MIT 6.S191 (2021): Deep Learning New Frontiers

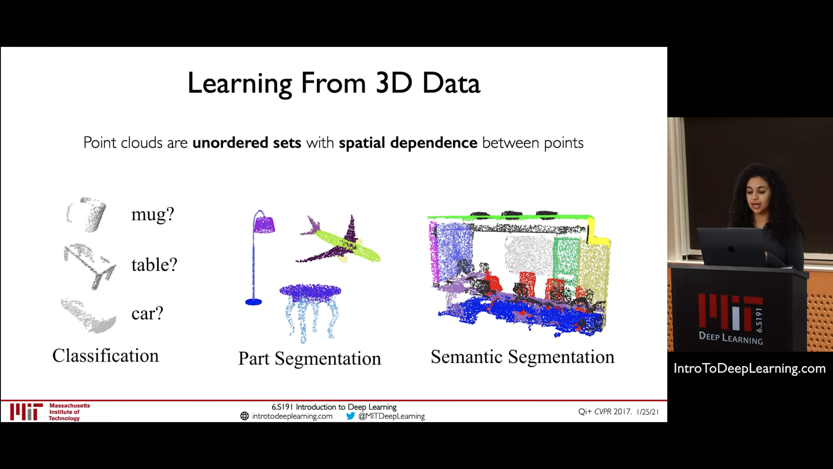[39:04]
Segmentation, taking a point cloud, segmenting out instances of that point cloud that belong to particular objects or particular, um, content types. We, what we can do is we can extend graph convolutional networks to be able to operate to point clouds. The way that's done, which I think is super awesome, is by taking a point cloud, expanding it out, and dynamically computing a graph using the meshes inherent in the point cloud. And this example is shown with this, this, uh, structure of a rabbit, where we're starting here from the point cloud,
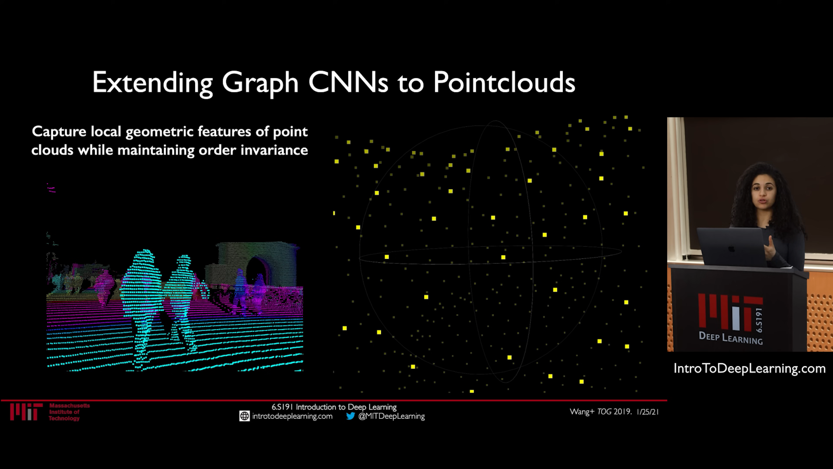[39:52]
And therefore we can then apply graph convolutional networks to sort of maintain invariances about the order of points, um, in 3D space and also still capture the local geometries of such a data system. All right.